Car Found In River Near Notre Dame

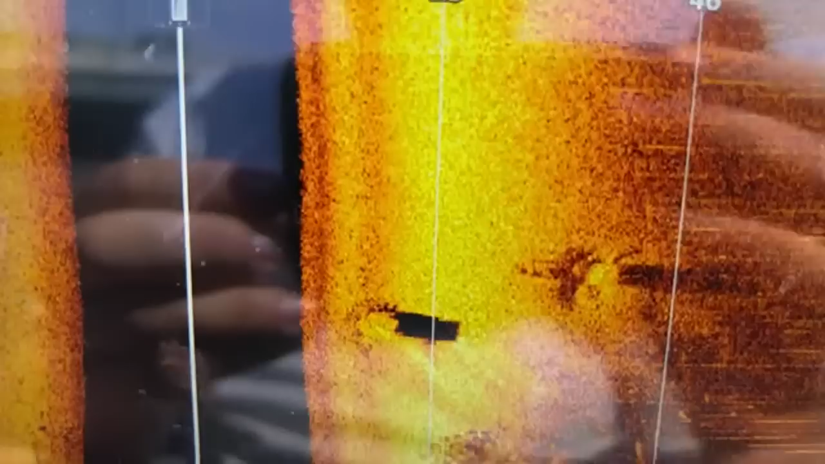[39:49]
like trash probably trash bro too small right something right there but it's too too small it looks like anything
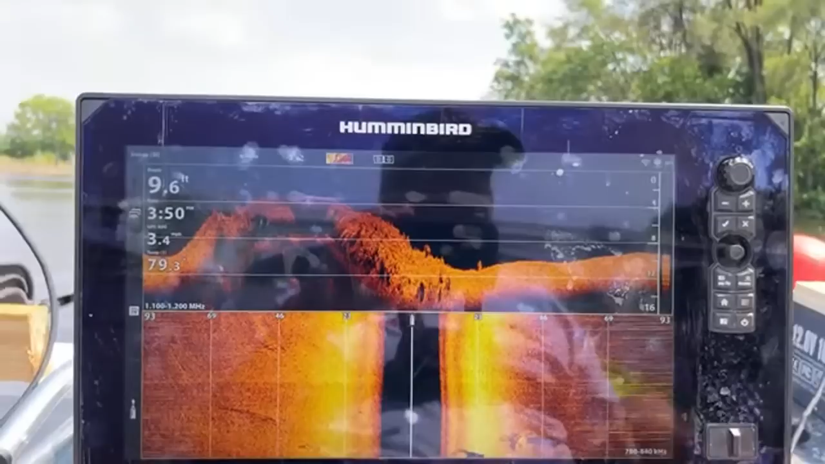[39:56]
On screen: depth 9.6 ft
on that whoever asked about the last six that man yeah do you did anybody get any information on that vin
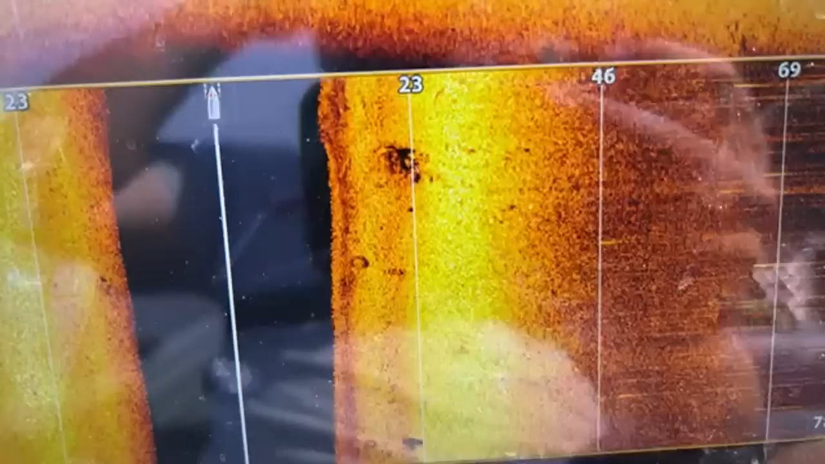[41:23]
wow i've been like what is happening see that tire right there in the middle
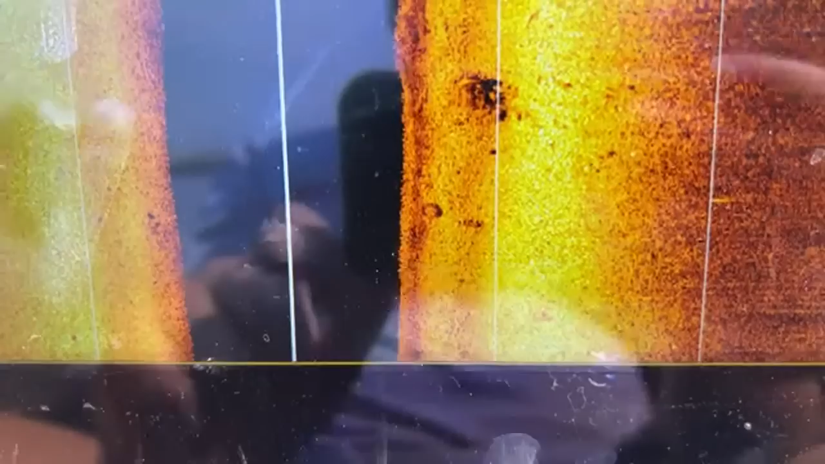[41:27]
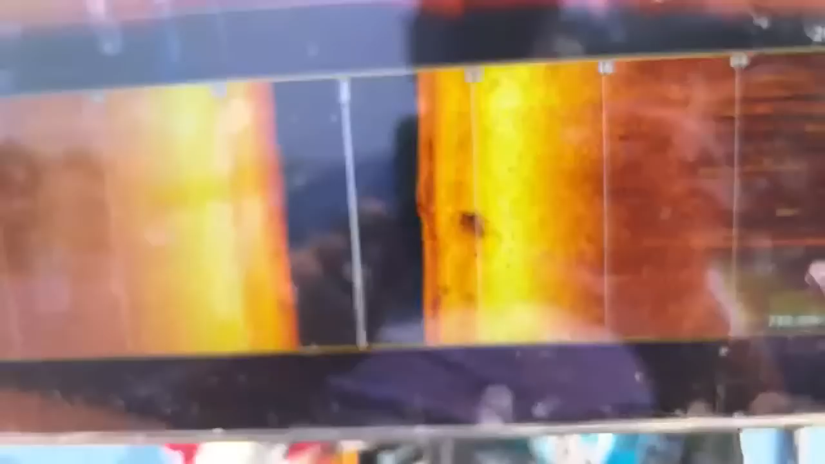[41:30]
oh my gosh my sonar is being weird is it it's dropping into 44
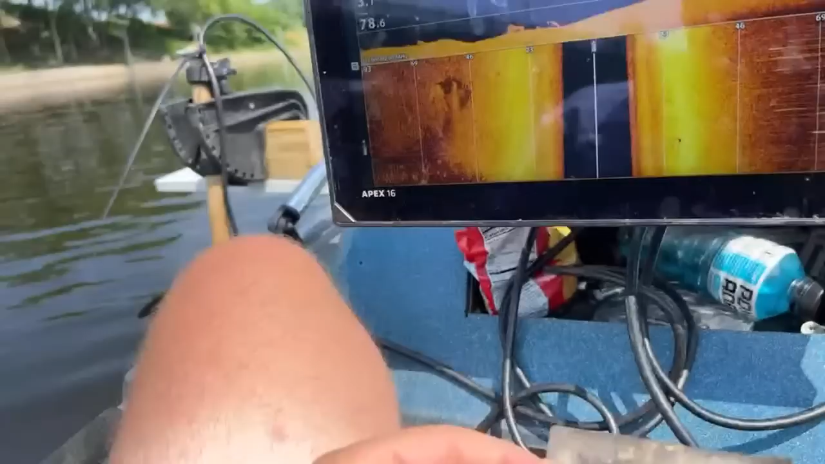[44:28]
let's go back over that car
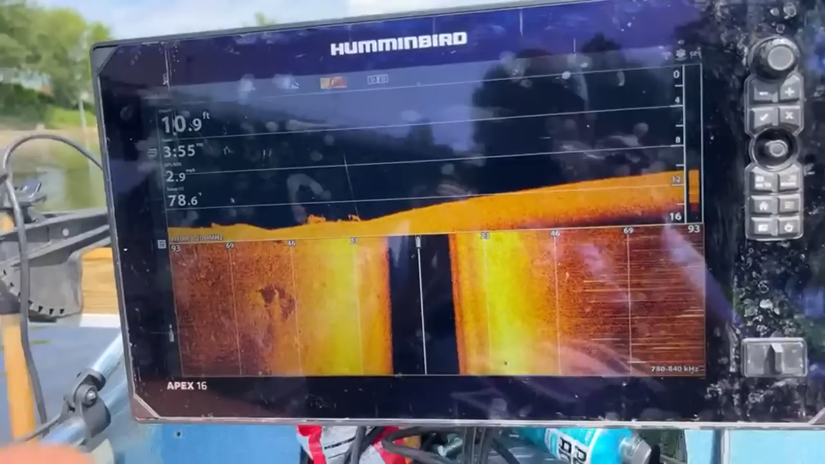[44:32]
On screen: depth 10.9 ft
which is like right up here
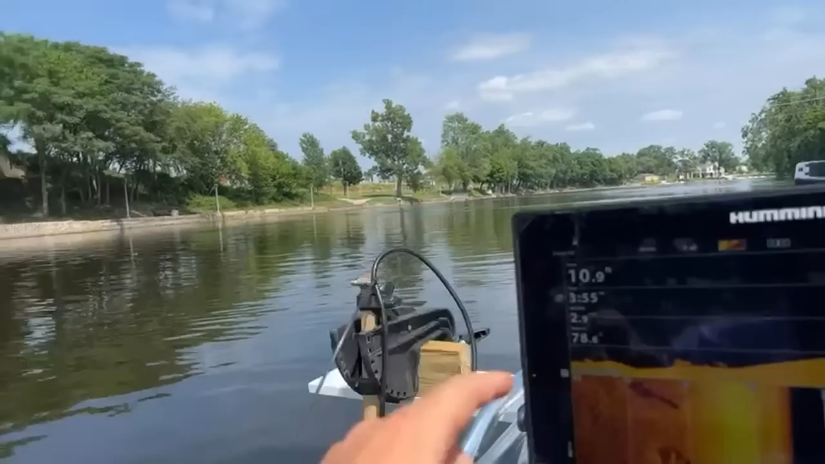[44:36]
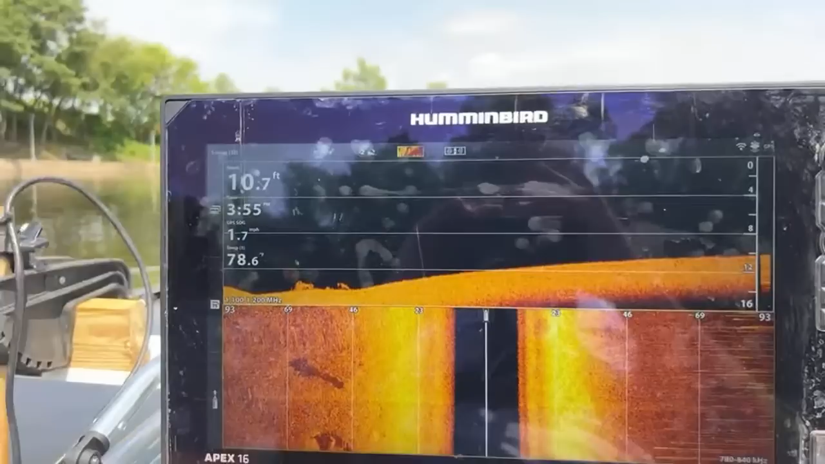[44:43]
On screen: depth 10.7 ft
man you having issues over there i think it's just garmin man you need to get a hummingbird
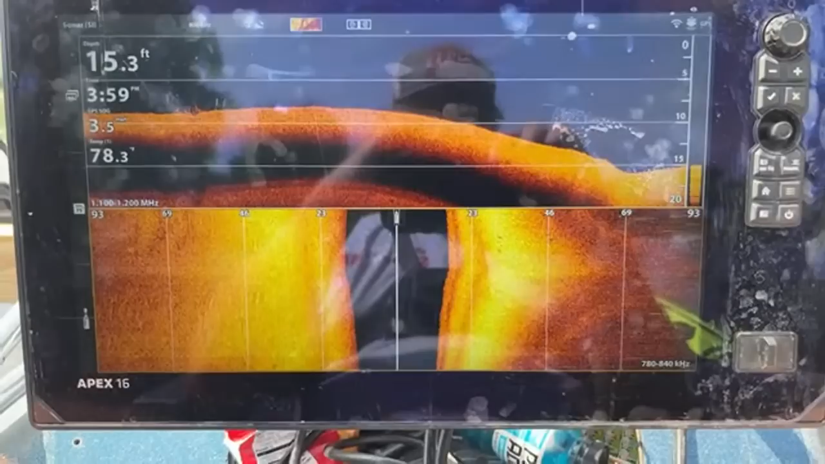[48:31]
On screen: depth 15.3 ft
all right so let's look at the sonar she'll be able to see it here in just a minute
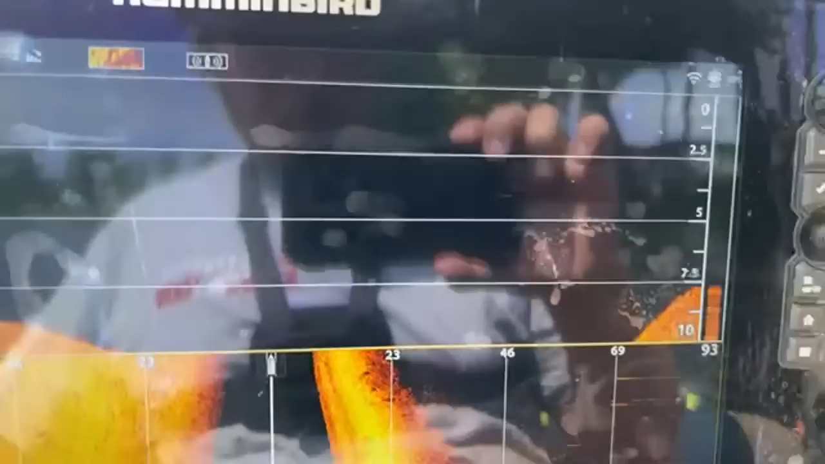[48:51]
she turned right where i were that okay well there it is
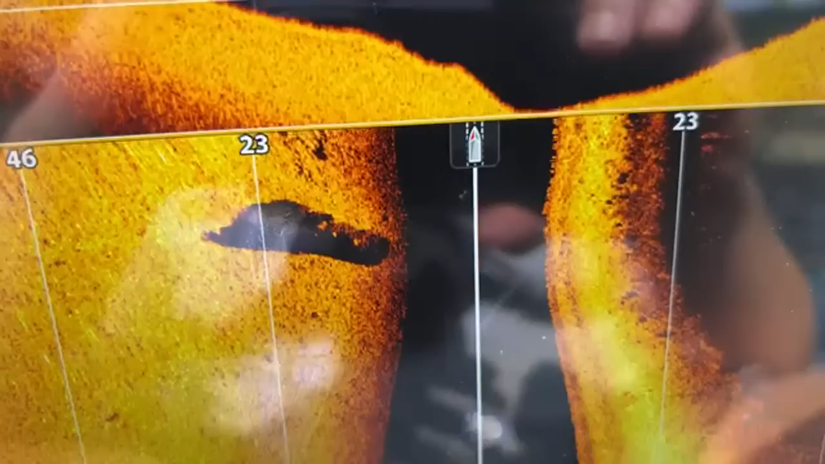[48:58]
that's the shadow of it it doesn't stand out like a car very easily but it's the right size and i mean
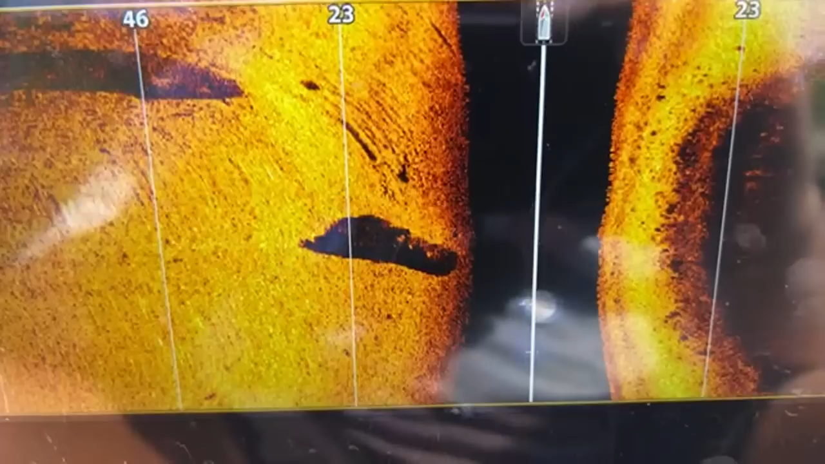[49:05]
sometimes the shadow and the size you have to go by more so than the looks
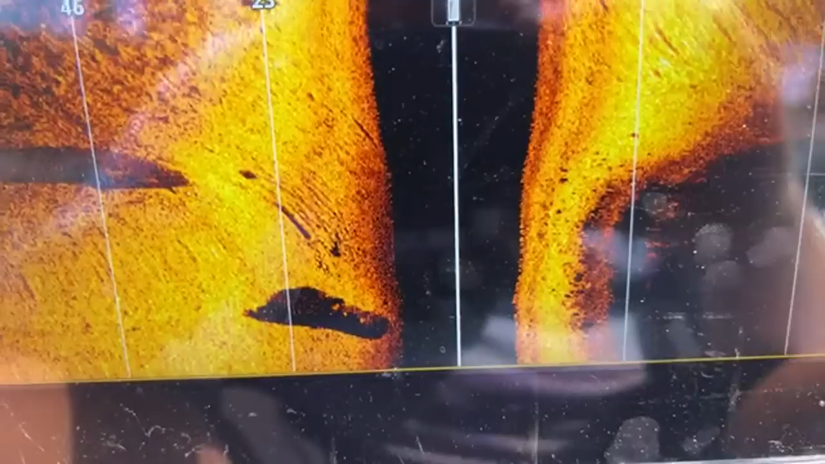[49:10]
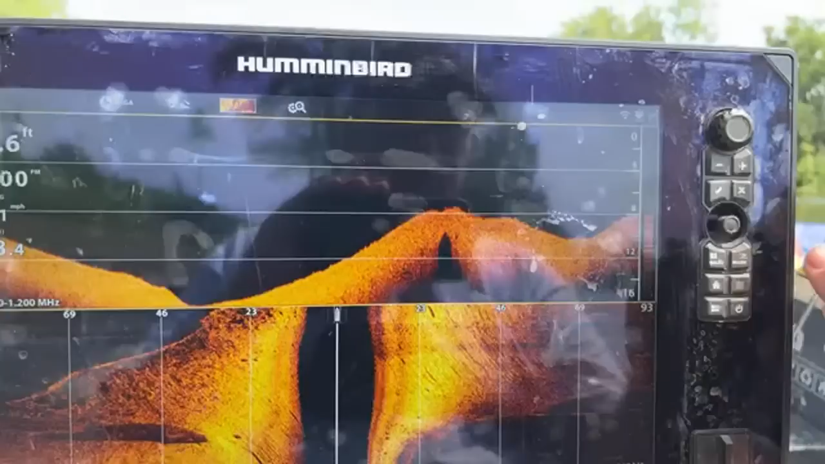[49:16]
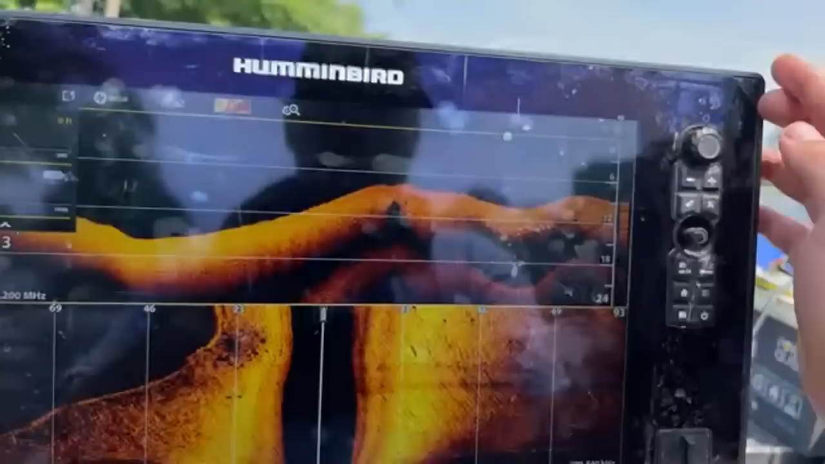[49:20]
you're going to get a good shot right here